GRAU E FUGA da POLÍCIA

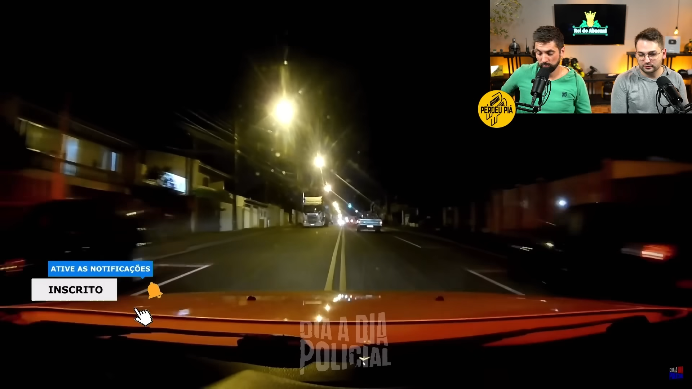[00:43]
Pessoal que é de Curitiba aí conhece a região, né? Porque aí é uma região bem... uma área bem comercial, muita gente passa por aí. Acho que essa é a Avenida Winston Churchill ali, né?
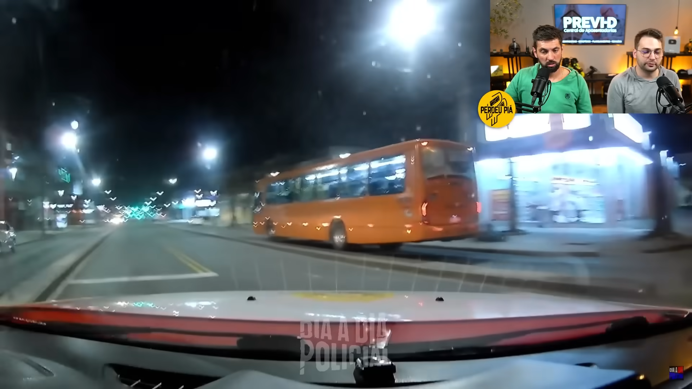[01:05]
Nome de rua, eu sou péssimo. É, na rua que eu moro ali, sei na verdade. Nem que é, mas o nome eu não sei.
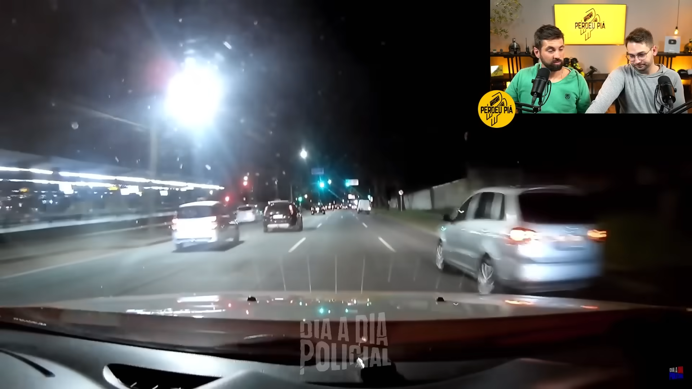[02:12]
Aí é o terminal do Pinheirinho. Subir na esquerda ali, dá lá no SIC. E aí vai sair na linha verde.
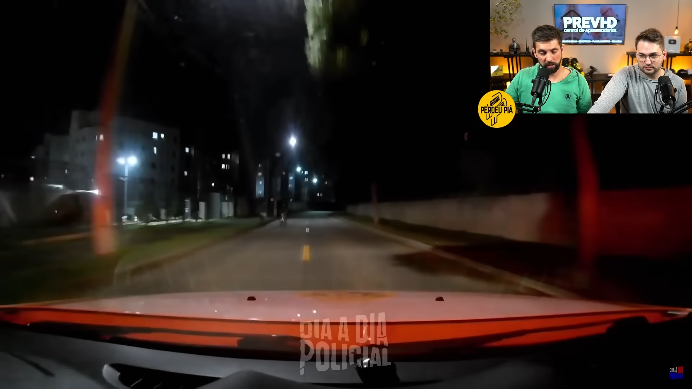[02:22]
Sabe aí, né? Tá? Sei, ela sabe. Perdeu de vista de novo a moto. Na linha verde, pelo jeito.
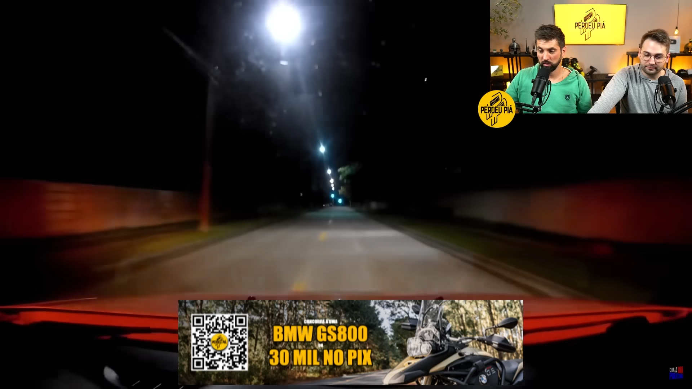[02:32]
O cara comentou ali, a viatura vai de 0 a 100 em 3 dias. tipo isso. Se virar o que tem. Bravo, bravo isso. O cara furando o sinal ali? É. Será que era ele, não? Não, é um carro, é uma moto. Não.
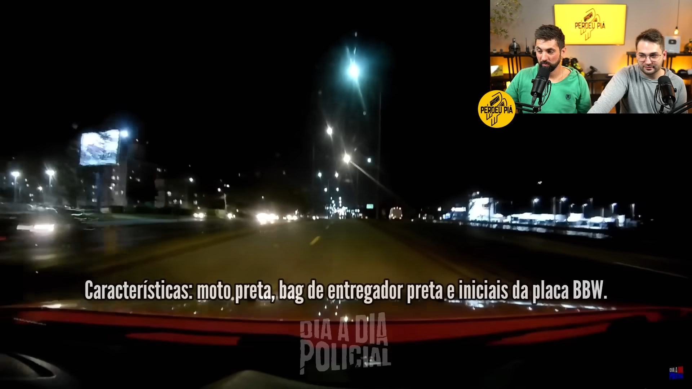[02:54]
Isso é uma coisa da moto. Que cor que era a moto? Preta, acho. Preta e bagageiro. Caixinha, acho que é preto também. A whisky, nesse alvo. Nossa, eu tô de moto. Dia de encontro de motocicletas.
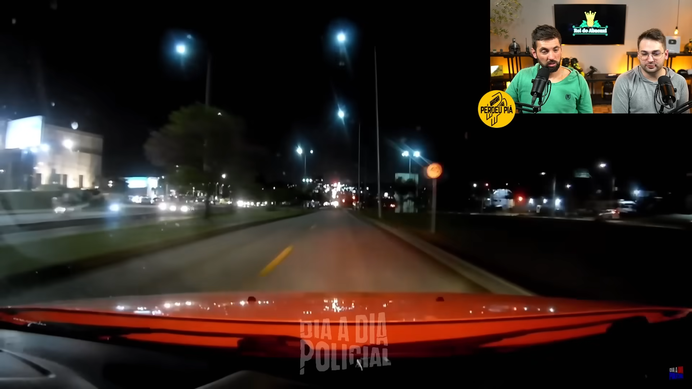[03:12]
Puta merda. Aí é foda. Pô, tá vindo aí nessa pegada ali, ó. Naquele meio ali.